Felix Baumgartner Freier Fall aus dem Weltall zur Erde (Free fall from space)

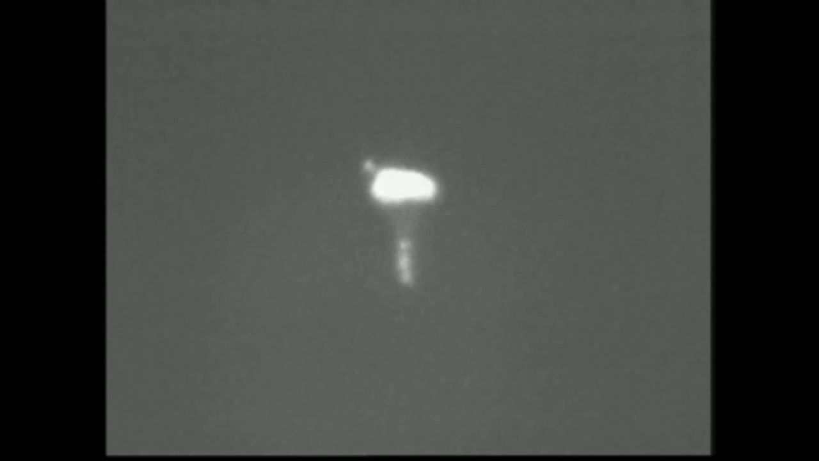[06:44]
There's the chute. So under parachute now.
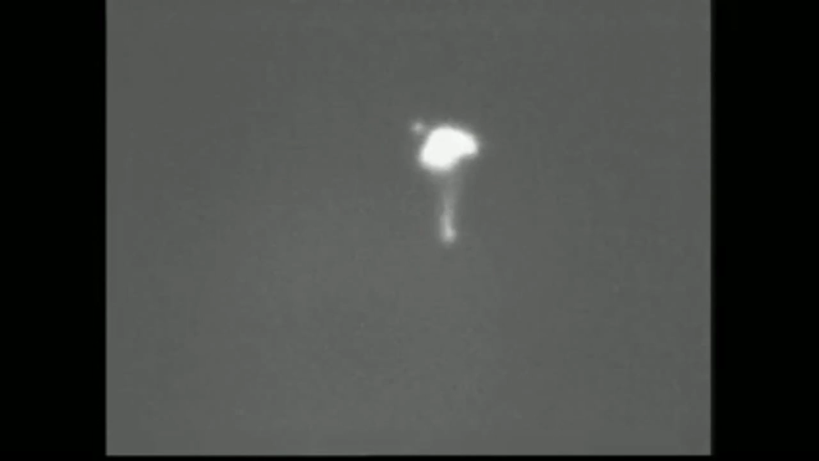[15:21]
So under parachute now, did he break the speed of sound as he hoped? Here he's coming.